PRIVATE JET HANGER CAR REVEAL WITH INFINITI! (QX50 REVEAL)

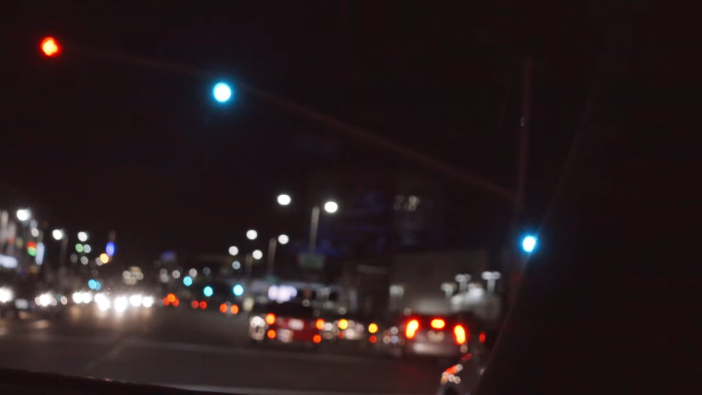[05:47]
Oh, it's out of focus, but it's over there, it's in that area.